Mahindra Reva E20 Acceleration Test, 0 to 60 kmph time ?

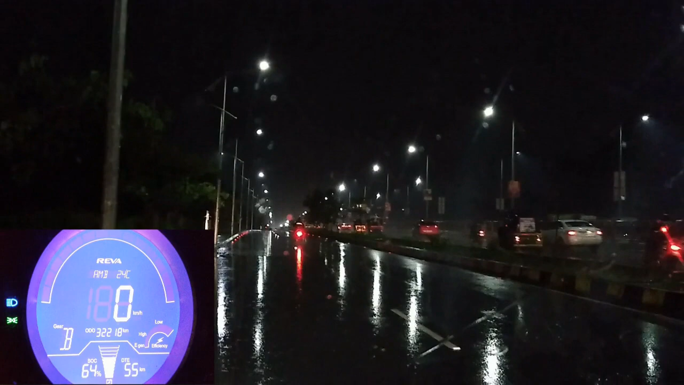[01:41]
will see if the road is clear we will try till 60 and we hope this should be safe so on your marks get set recording starting started one two three go 40 50 60
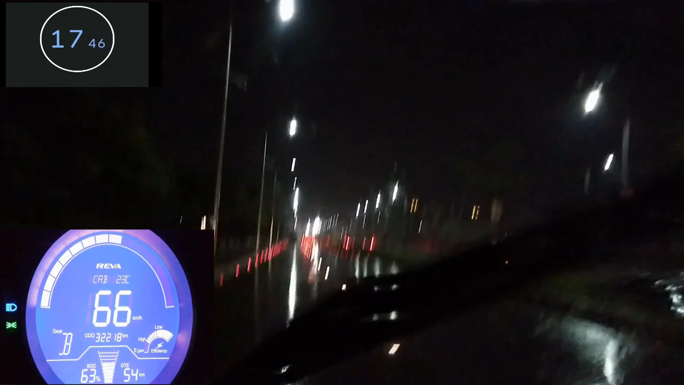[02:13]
70. oh there's a truck so cannot go to 80. oh that was nice ah so we touched 75 in this short run did you enjoy it warranty yes yes how did it felt?